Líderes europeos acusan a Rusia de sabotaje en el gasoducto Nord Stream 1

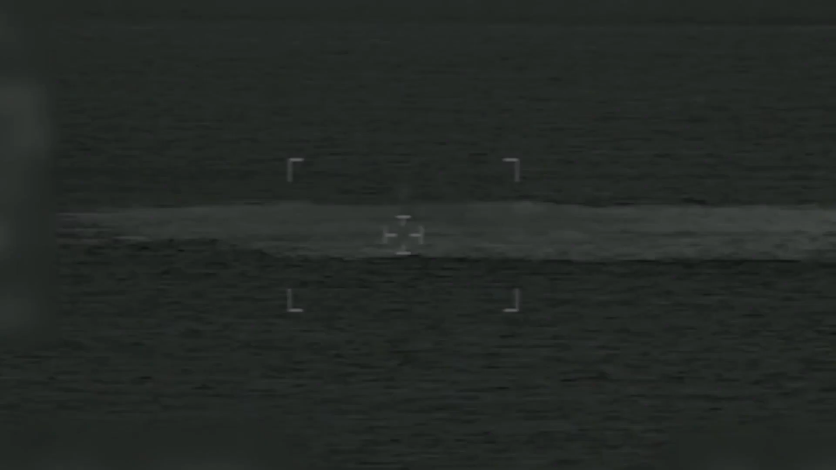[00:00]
Las Fuerzas Armadas de Dinamarca han difundido el vídeo en el que se ven las fugas de gas del gaseoducto Nord Stream 1. La empresa operadora del Nord Stream, Nord Stream AG, ha indicado que los daños sufridos por tres de los conductos del gaseoducto no tienen precedentes.
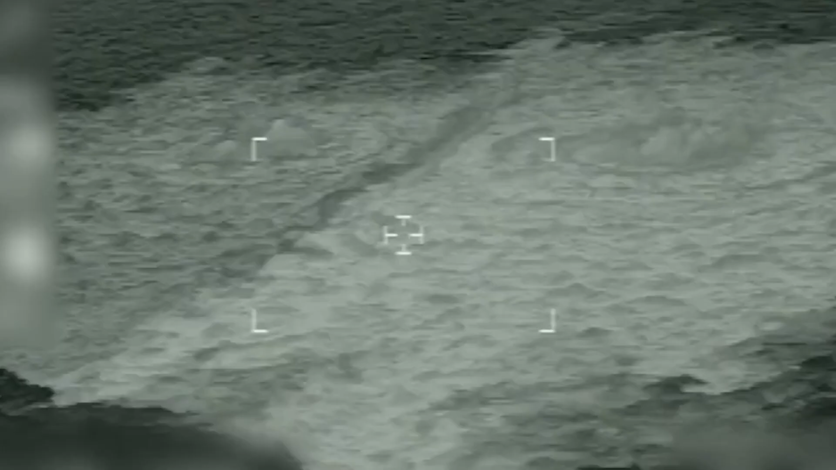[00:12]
Sobre la causa de estas fugas, la Red Nacional Sísmica de Suecia ha afirmado que detectó el lunes dos explosiones en la zona donde se ubica el gaseoducto,